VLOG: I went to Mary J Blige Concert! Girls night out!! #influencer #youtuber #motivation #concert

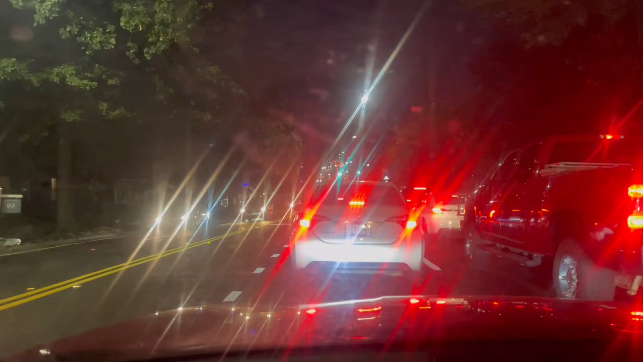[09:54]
Okay, y'all, so my window is dirty, dumb on it, but y'all, it's so much traffic. I don't even think y'all can see, like, it's so much traffic. I'm always freaking late. Like, even when I try to be on time, I'm still late. And my friend, she just waiting on me. She's just patiently waiting on me. I don't even know if all these cars are going, but why is it so much traffic at 8 o'clock at night? Like, what's going on?